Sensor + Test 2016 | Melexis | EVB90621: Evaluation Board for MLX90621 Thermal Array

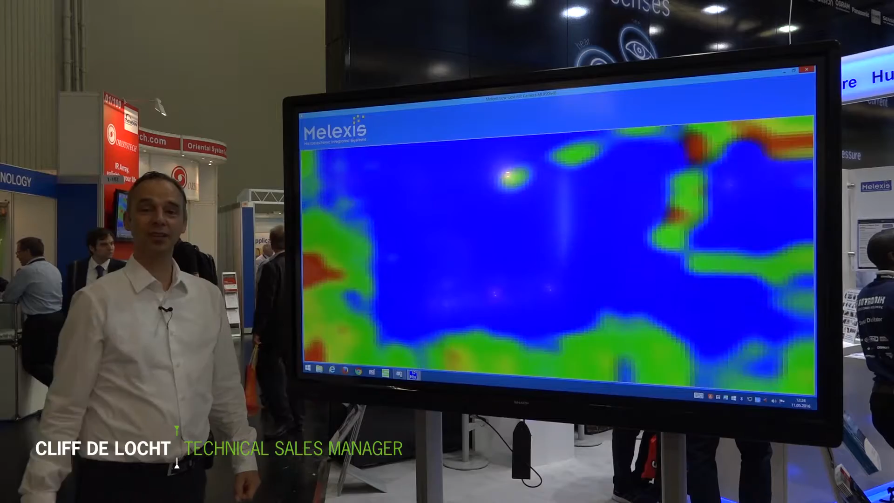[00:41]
Yes, so the picture that you see here is generated by our far infrared array, which is basically a low resolution thermal camera.
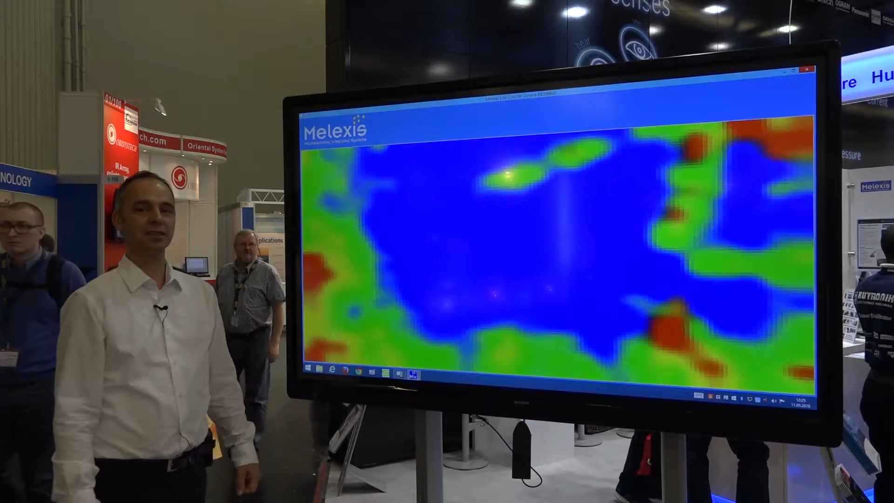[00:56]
so it actually senses the absolute temperature. This means that it can be used in the industry and process industry to look at the temperature of the process, the temperature for instance of food.
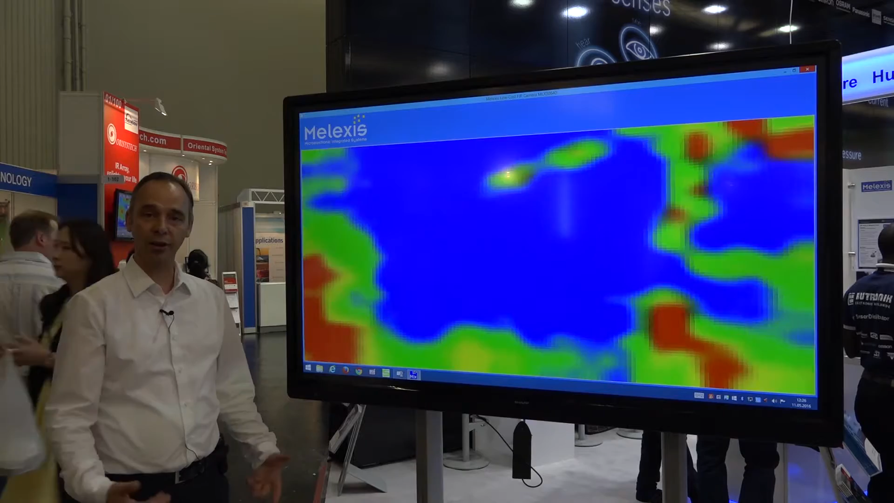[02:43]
so for high volume applications. And how do you see the future of this technology? Well, we are demonstrating here today one of our new releases which is a 32 by 24 pixels device. We already have a lower resolution device on the market and there are more versions
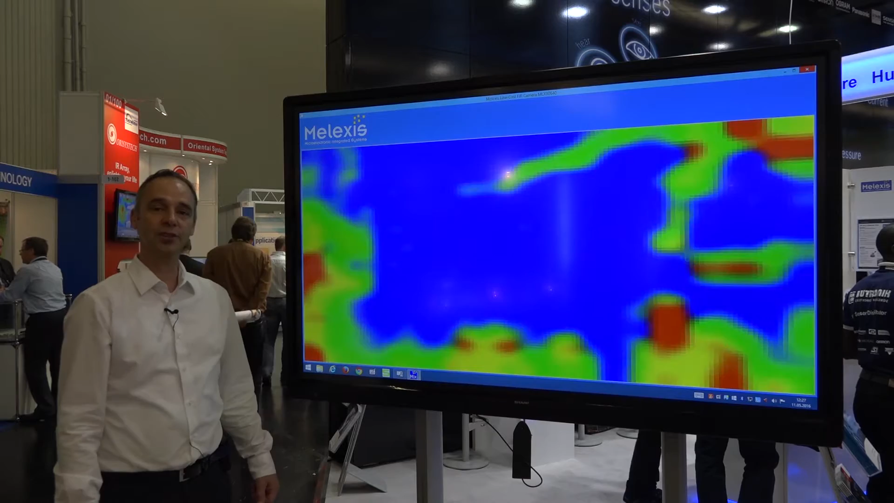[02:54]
upcoming as we speak. So we see gradually more and more adoptions and more applications and we are also making more versions available.